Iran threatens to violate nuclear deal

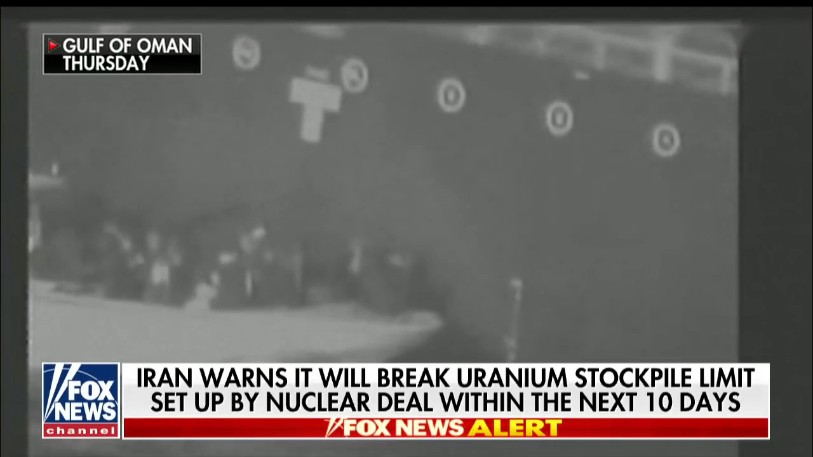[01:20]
The United States, Saudi Arabia and Israel have all blamed Iran but provided limited evidence. The U.S. military did release a video that allegedly shows an Iranian gunboat approaching one of the damaged tankers to remove an unexploded mine.